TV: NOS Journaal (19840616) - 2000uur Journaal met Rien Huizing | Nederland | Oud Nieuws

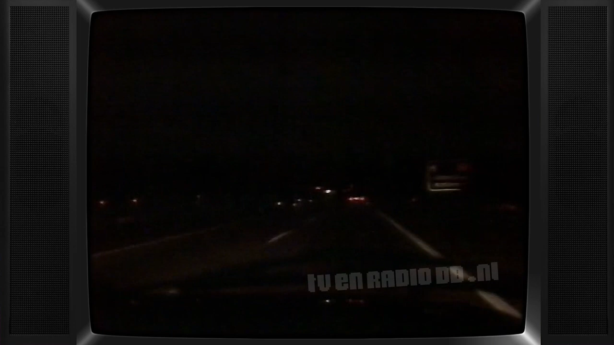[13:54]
Nieuw is al direct dit. Motoren van de Rijkspolitie die voor u komen rijden, maar u niet langs de kant van de weg zetten.
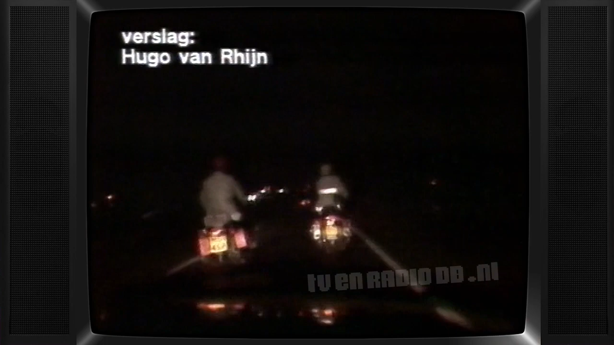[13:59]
In plaats daarvan wordt u verzocht hen maar te volgen.
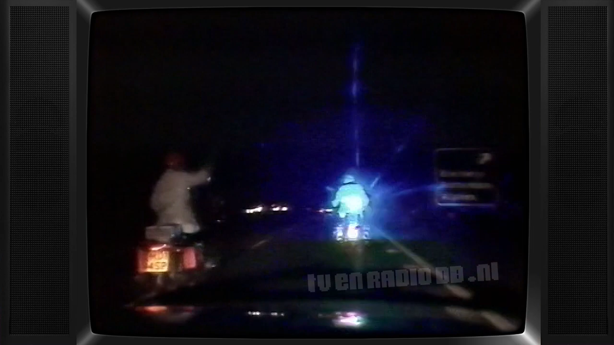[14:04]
Bijna 150 auto's krijgen de afgelopen nacht bij Blijswijk dat verzoek.
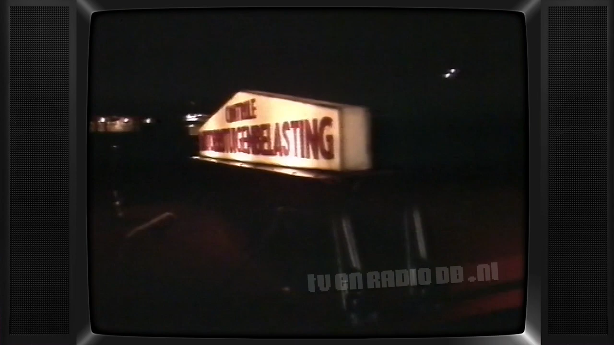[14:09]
Voor ze het goed en wel weten zijn ze door mensen van de motorrijtuigenbelasting al gesnapt.
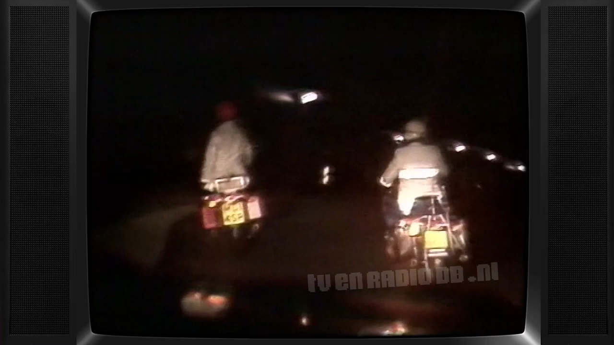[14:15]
Maar wat de verkeerscontrole vooral nieuw maakt, is de plaats. Dat blijkt de reusachtige hal van de groenteveiling te zijn.